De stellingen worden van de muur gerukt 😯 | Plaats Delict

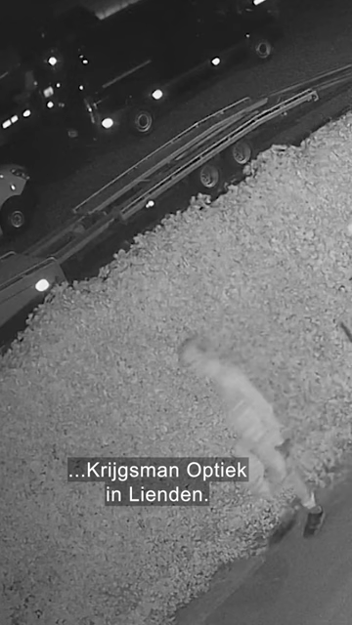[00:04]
De winkel is onderdeel van winkelcentrum Timmer aan de Adelsweg. Op vrijdag 17 maart lopen rond tien over drie s'nachts deze twee mannen naar de brillenzaak.
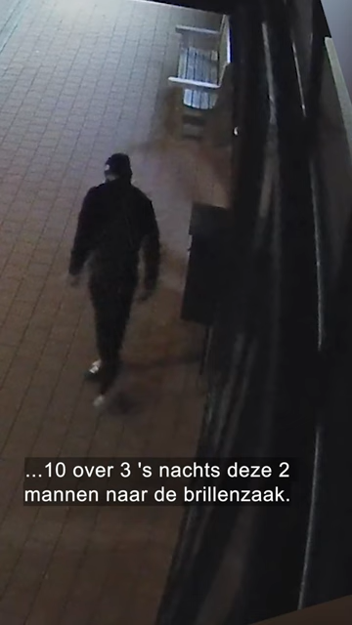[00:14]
Ze kijken rustig rond om te zien of de kust veilig is en gaan dan aan de slag. Met een koevoet is een van de mannen tientallen seconden bezig om de deur open te krijgen.
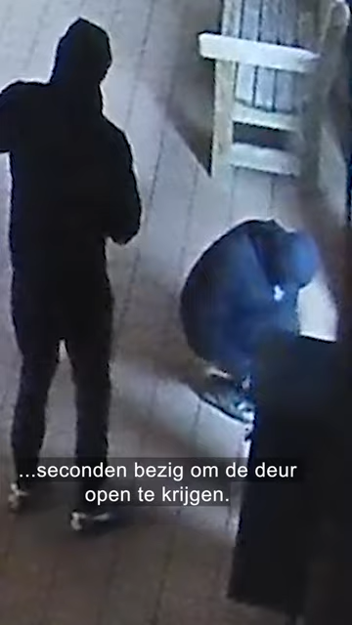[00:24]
Na bijna twee minuten lukt het.
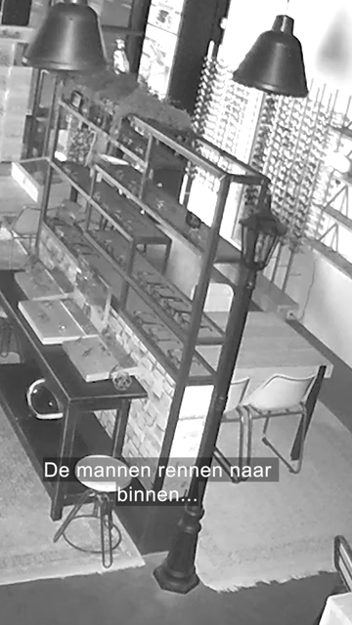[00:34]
De mannen rennen naar binnen en vrijwel direct gaat het alarm af. In plaats van alle brillen apart te pakken rukken de inbrekers meerdere stellingen van de muur en leggen deze op de grond.
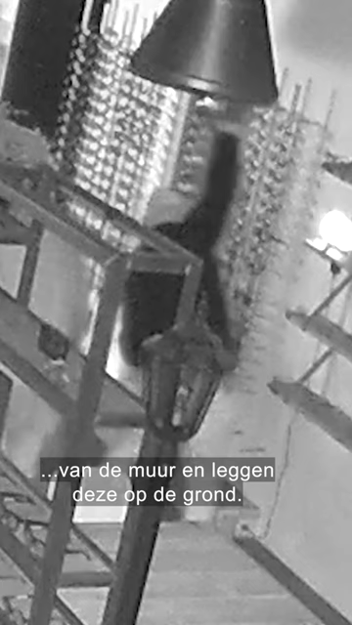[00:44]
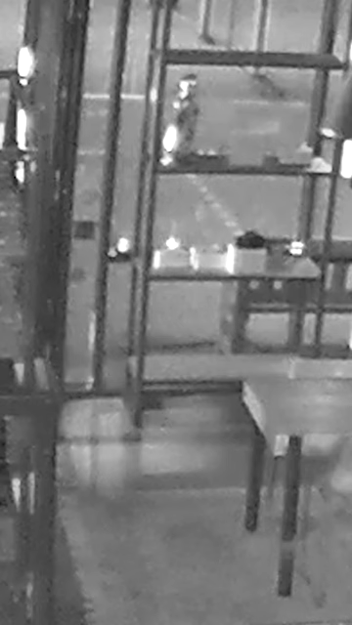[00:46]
Als de buit binnen is pakken ze alles op en rennen ze er vandoor. Buiten zien we de mannen wegrennen.